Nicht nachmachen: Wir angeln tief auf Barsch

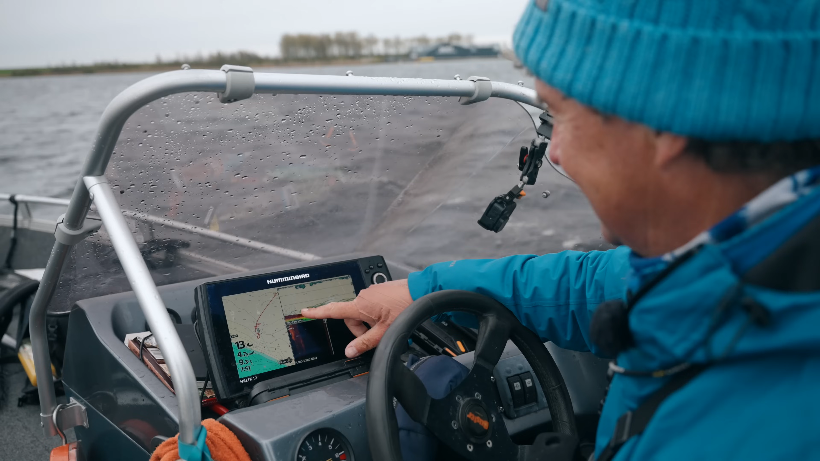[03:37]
es sieht nicht hoffnungslos aus.
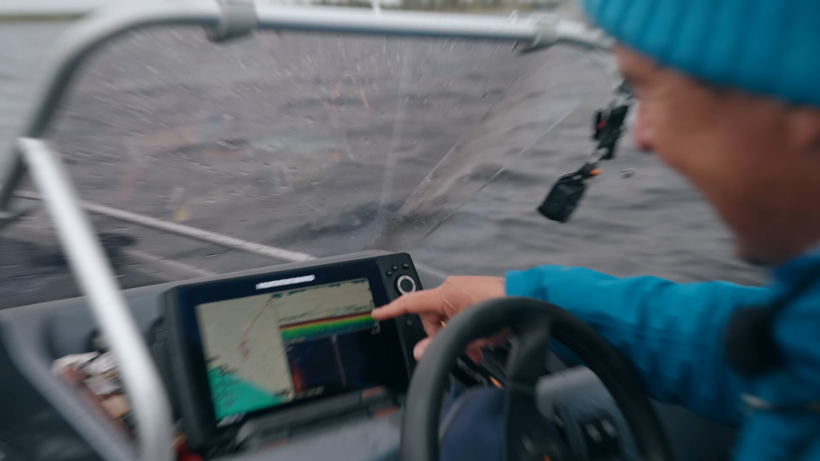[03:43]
Es sind tatsächlich einige Fische auf der 10-Meter-Linie hier zu sehen. Ich werde jetzt also nicht in 13,80 Meter angeln, sondern ich werde noch ein kleines bisschen an die Kante ranfahren. Aber wir sehen hier, also in dem 10-Meter-Bereich könnte was passieren. Ich bin also wirklich neugierig, ob das, was wir da jetzt auf dem Echolot sehen, auch bissige Fische sind. Und das prüfen wir jetzt.